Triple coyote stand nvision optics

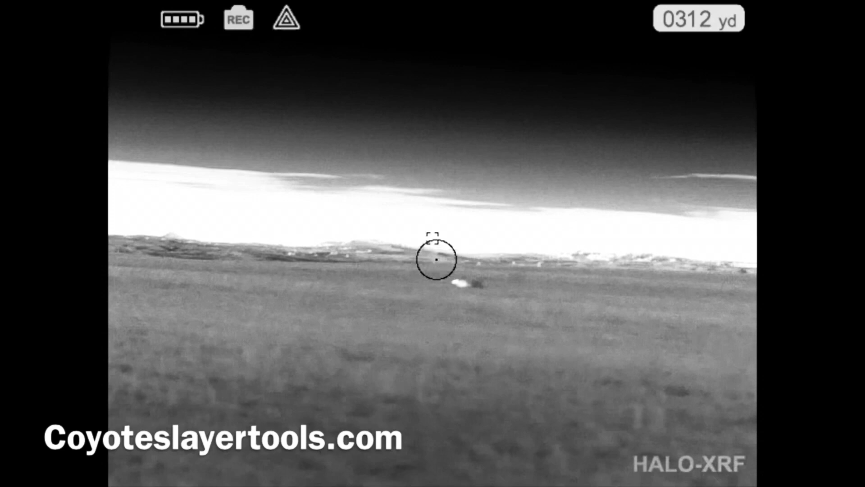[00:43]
Where's the second? I'm out of ammo.
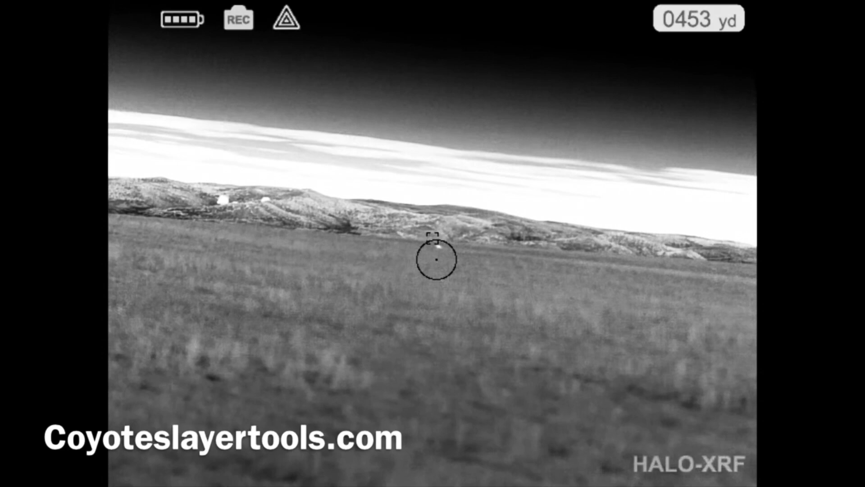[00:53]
Is that fucking 2? It was 2. It was 2.
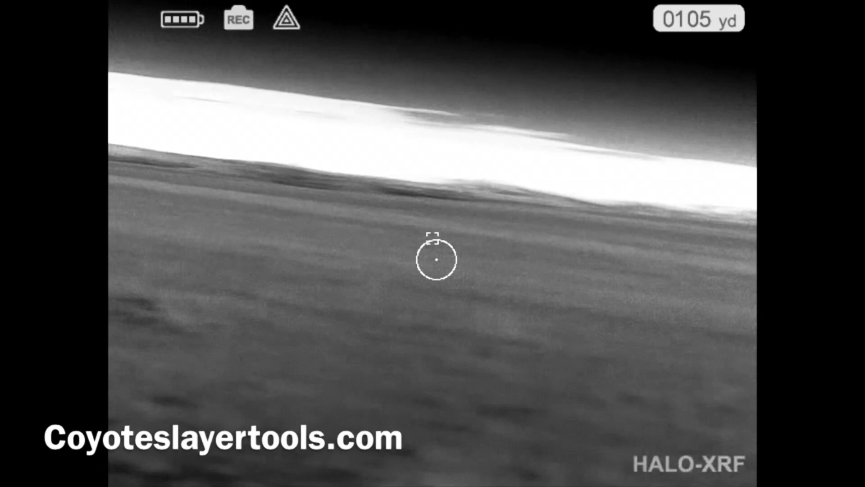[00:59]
You got back up. That wasn't the second? It was.